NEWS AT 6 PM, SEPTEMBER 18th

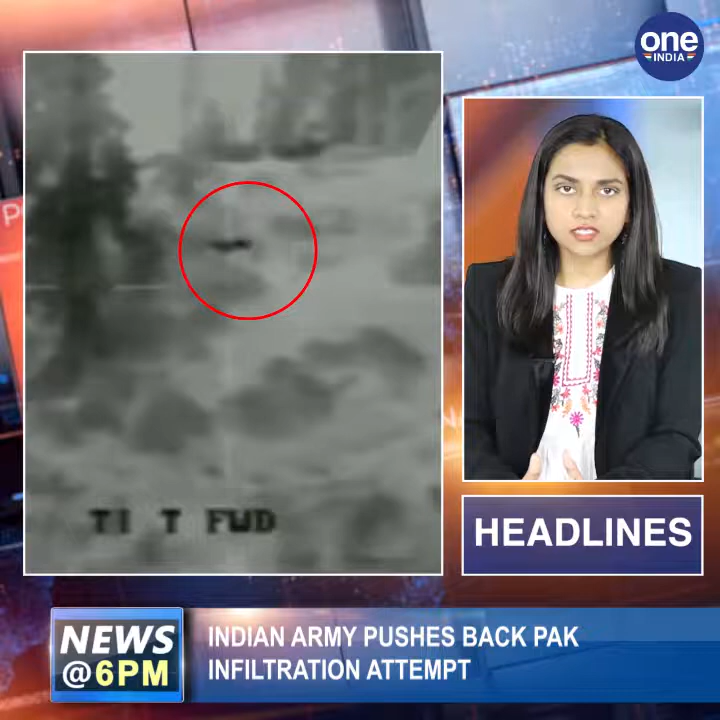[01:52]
In a video capture of the incident, Indian troops can be seen successfully thwarting an infiltration attempt by Pakistan's Border Action Team. This infiltration or attempted bad action took place over the 12th and 13th of September and was ably foiled by Indian troops. Army sources say that Pakistan is continuously attempting infiltration and that there were 15 such attempts made in August alone.